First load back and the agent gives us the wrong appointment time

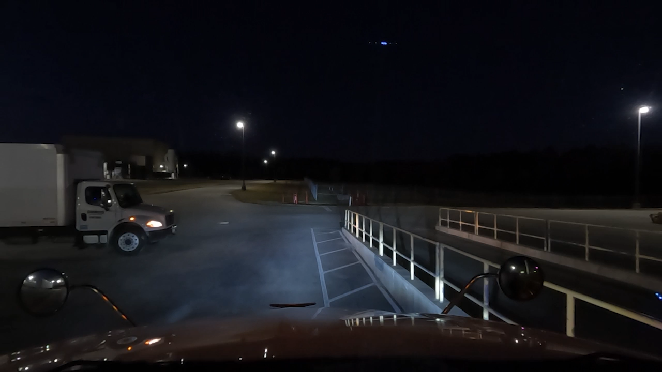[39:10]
Yeah, I'm just trying to not body slam the wall. Yeah, for sure. Especially since I already took a little bracing now. It looks good. A little bit of an incline here. Yeah, I know. Alright, you got about 3 feet.